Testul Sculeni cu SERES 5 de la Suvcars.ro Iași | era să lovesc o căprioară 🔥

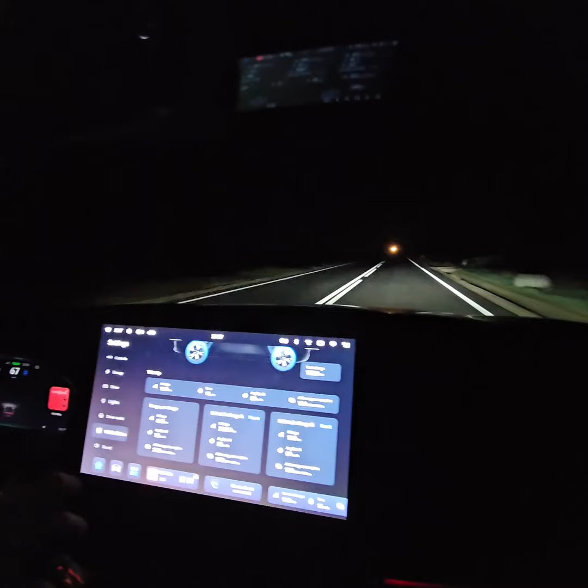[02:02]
Am făcut până acum 12 km.
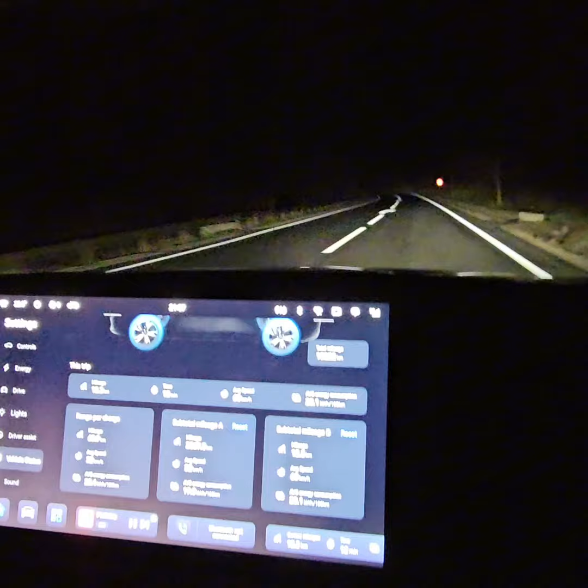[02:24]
Mașina va pune singură fază scurtă.
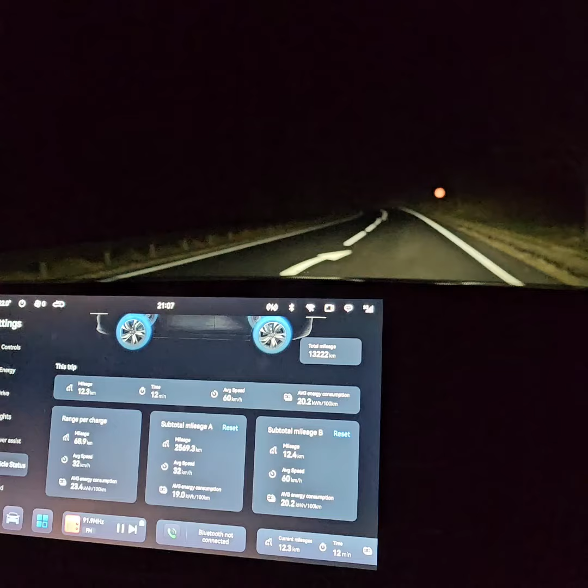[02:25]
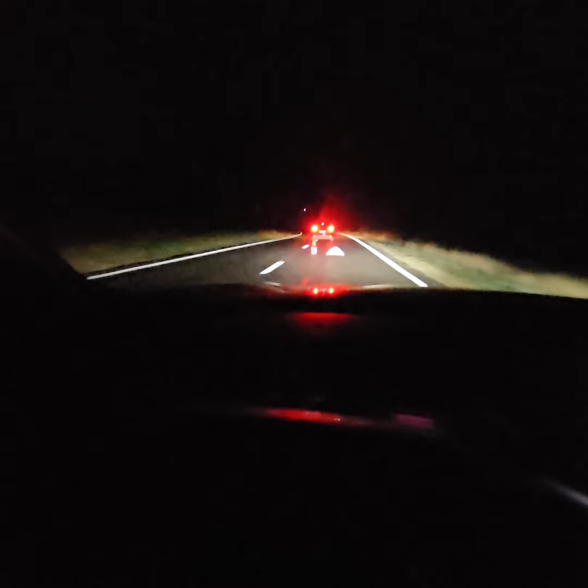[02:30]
În față avem și head-up display. Ia să vedem dacă se vede. Iată ce frumos se vede. Am făcut 14,9 km în 14 minute